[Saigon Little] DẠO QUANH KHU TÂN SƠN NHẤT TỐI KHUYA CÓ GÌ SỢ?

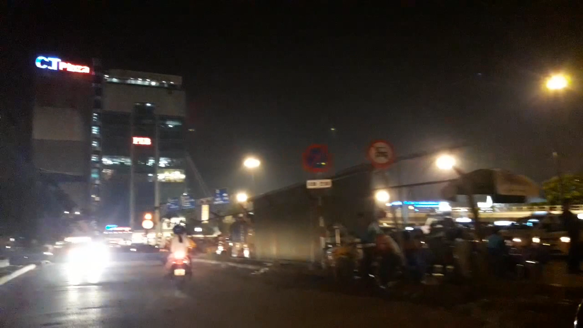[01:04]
Nói chung là cái bãi này thì cũng mới nè, ở đây có rác được nhiều lắm Nói chung là còn cái bãi đuổi xe nó chưa hình thành được cái bãi đuổi xe Còn phía trước là rất nhiều tòa nhà ha City Plaza nè,
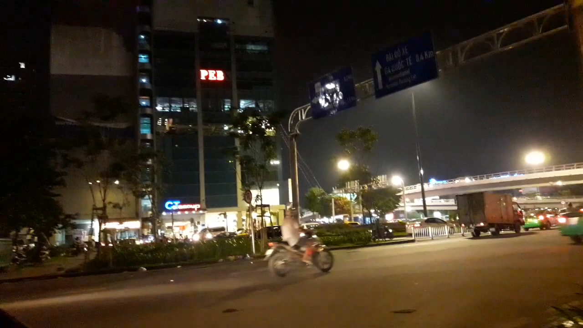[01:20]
Boston nè, tòa nhà East Beach Hotel nè
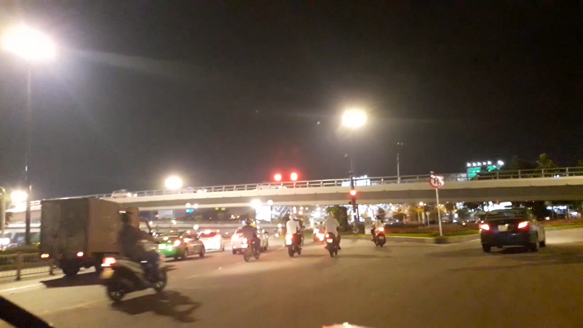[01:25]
Nằm trên đây là cái ngã 3 ngay
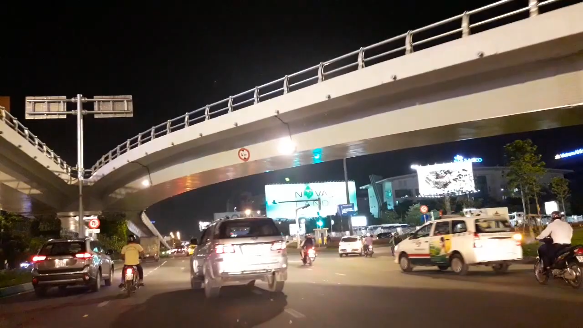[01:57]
Đấy, đường Trường Sơn vào một buổi tối
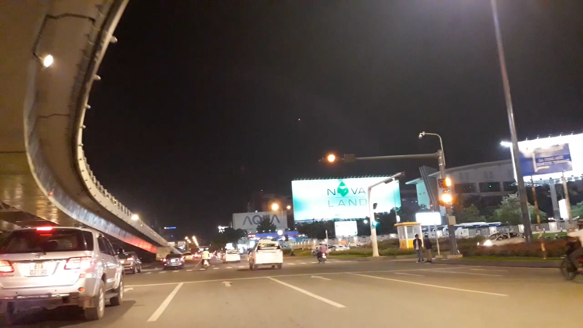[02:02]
Còn có rất là nhiều những cái xe chạy song song Bây giờ thì chúng ta có thể rẽ qua bên tay trái không nè Bây giờ chúng ta sẽ rẽ bên tay trái
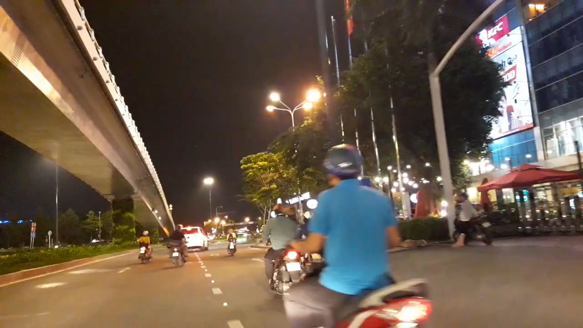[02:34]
City Group Rồi còn bên tay phải thì có cái Highland Coffee ha
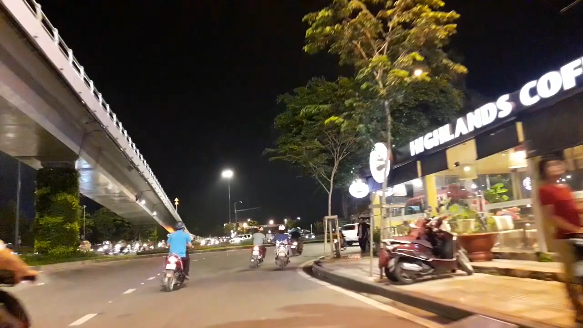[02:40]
Trước Highland Coffee thì có rất là nhiều xem Trong vùng chậu
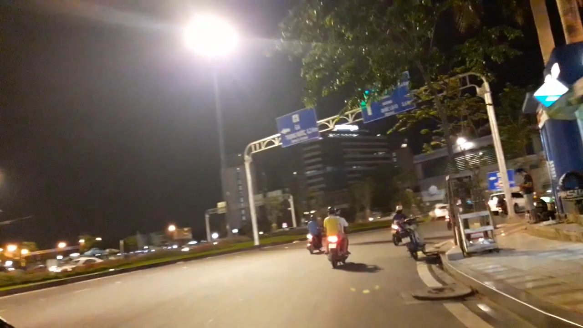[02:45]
Đứng tại đây thì cách đường Phạm Văn Đồng khoảng 1,4 km
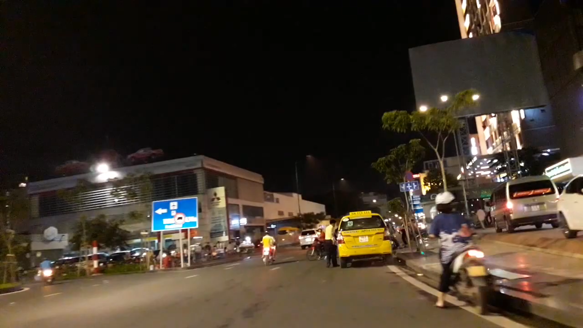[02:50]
Và bây giờ thì chúng ta đang đi trên đường Hoàng Minh Giám
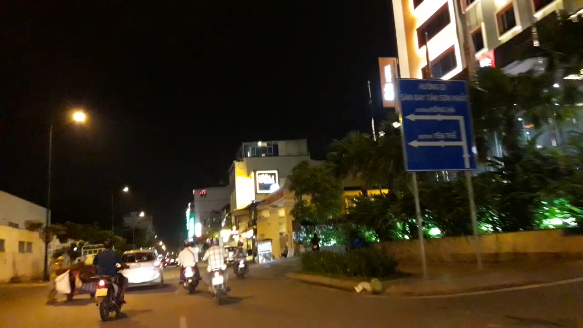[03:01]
Đường Hồng Hà, không phải đường Hồng Hà chứ không phải đường Hoàng Minh Giám như thế nha
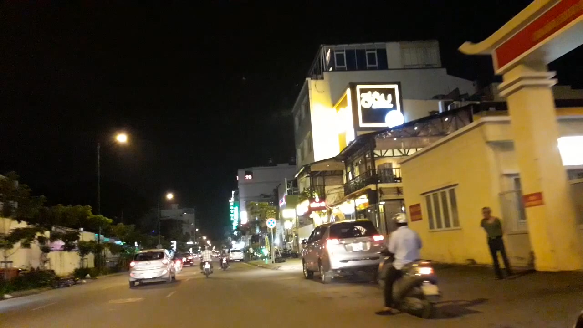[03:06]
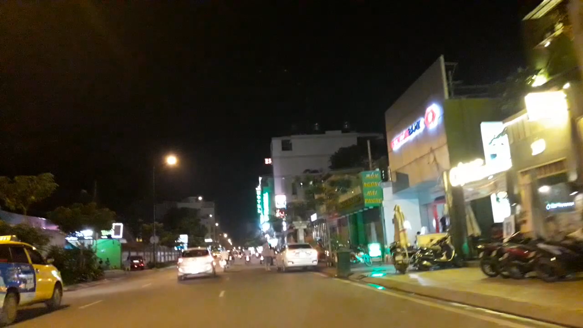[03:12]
Đấy, đây là một cái tuyến đường mới để đi vô sân bay Nhưng mà hiện tại bây giờ thì các nhà nhìn thấy không Rất là nhiều tòa nhà
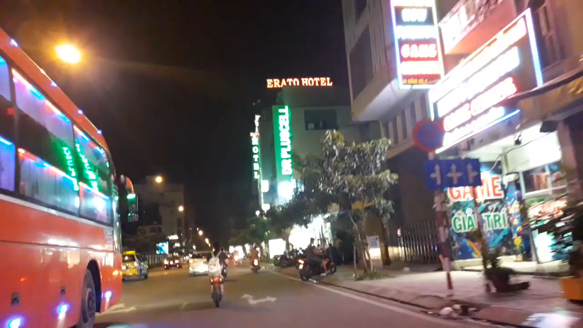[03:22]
được mộng lên Và tầm 2, 3 tầm, 4, 5 tầm có Song song với đó là những căn nhà trệt
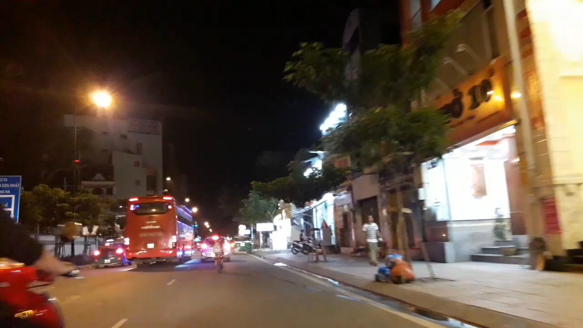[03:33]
Thì đường Hồng Hà với cái đường Yên Thế nó song song với nhau Và đứng tại vùng vực này thì chúng ta chỉ cách sân bay Tân Sơn Nhất khoảng nửa km thôi Và đường Hồng Hà này là đường Một Chiều có 3 làng xe ha gái nè Thì như đường Một Chiều 3 làng xe ở tại những cái con đường quang thuộc ở Sài Gòn Thì chúng ta thấy là cái phần bên phía tay phải trong
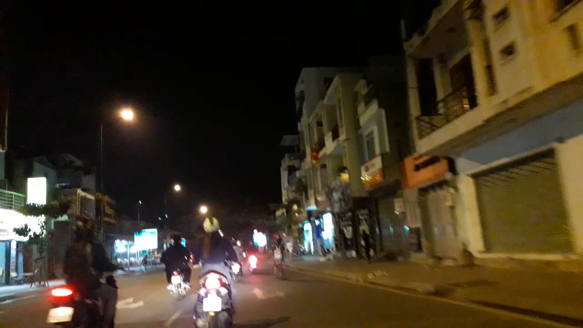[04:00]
cùng hết Đó là dành cho xe đạp Cái là xe 2 bánh Phía giữa là xe nhiều bánh Và phía bên ngoài hết,
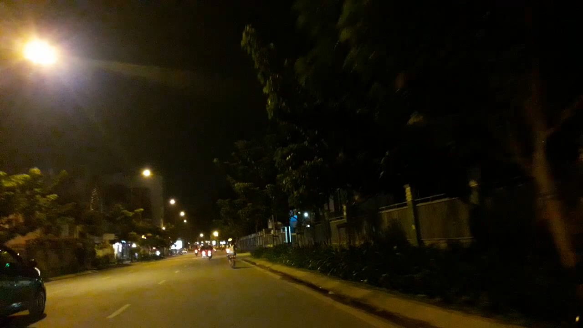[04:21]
Ở phía bên tay phải của chúng ta là một cái khu office thì phải Hạng sửa Đúng rồi Mà không có để tên công ty Nhưng mà không biết là gì Đây, có lần tên đấy Trường Phi Công Bay Việt À, là một trường để dạy các phi công
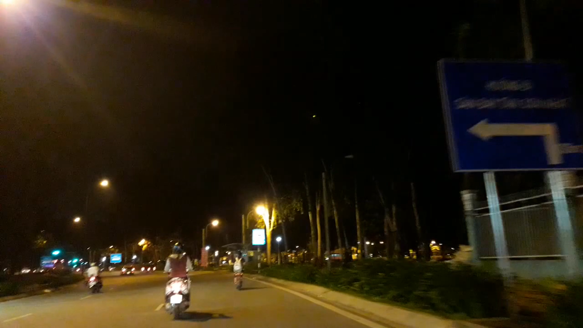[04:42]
Đây, còn phía bên đây là phía bên công viên gia đình nè Thì đường Hồng Hà Cũng như đường
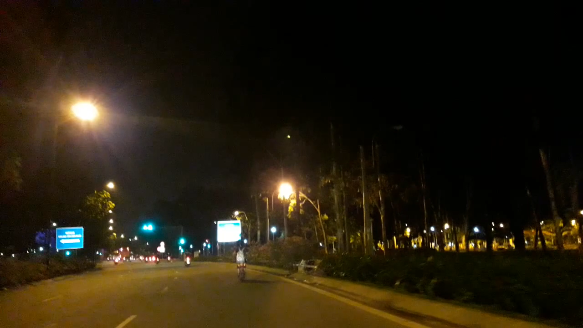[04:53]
Yên Hế Cũng như là đường Hoàng Minh Giám Thì nó xong xong với lại công viên gia đình Công viên cây xanh mấy cả nhà Mà khi mà đi vào tầm buổi tối tối như thế này Thì không có quá đông người Khá là vắng rác Và cộng với lại cái cảm giác ẩm khi mà đi trong cái khu vực nhiều cây xanh Thì Lý Hương cảm giác giống như mà trải nghiệm các cái cảm giác mà đi vào rừng cao su á